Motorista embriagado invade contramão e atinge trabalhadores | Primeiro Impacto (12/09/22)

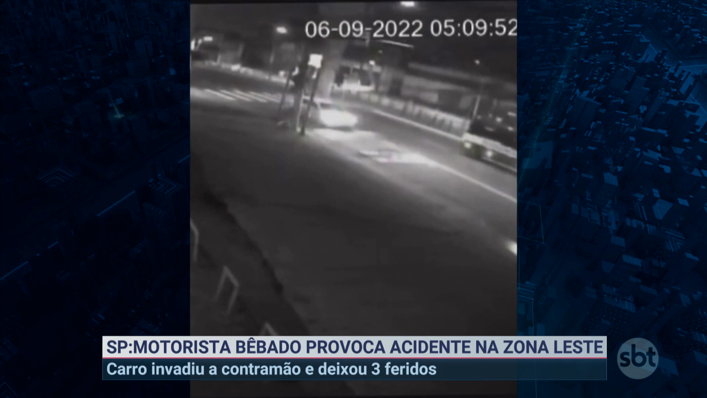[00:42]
O carro em que estavam, três amigos, é surpreendido por outro veículo que vinha de uma pista paralela. O carro estava em alta velocidade, invadiu o canteiro central e acertou em cheio o veículo das vítimas.